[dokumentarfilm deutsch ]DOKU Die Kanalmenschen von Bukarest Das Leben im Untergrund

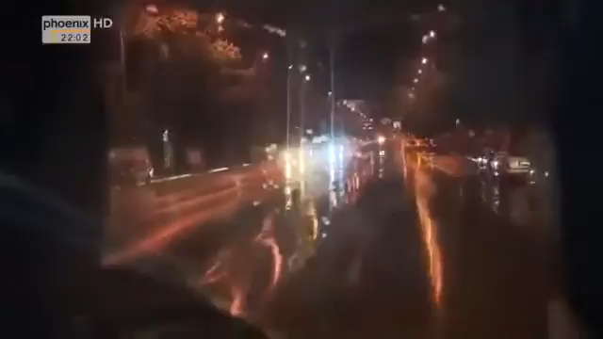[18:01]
An einer Durchgangsstraße, neben einem Parkplatz, der Eingang zu einem weiteren Kanal.